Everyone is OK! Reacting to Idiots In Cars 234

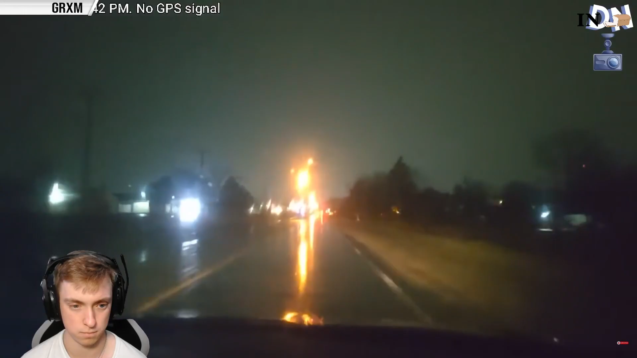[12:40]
Okay, so he just turned in a lane that's for the other direction What am I looking at right now?
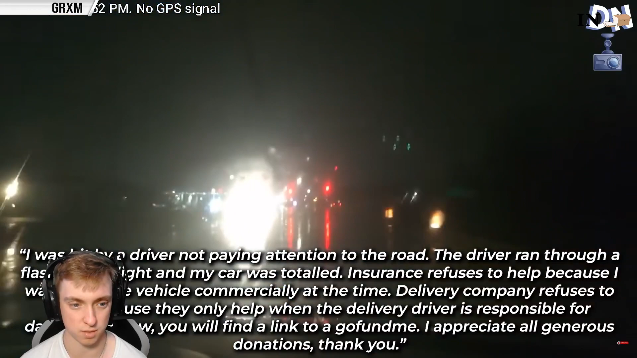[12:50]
This guy's the brightest lights I've ever seen I I I I This is nestignatism Straight nestignatism Whatever it is Whenever the lines are blurry Whenever you're at night On the road Blinking red gotta stop Blinking red other way No, it's just red other way Yeah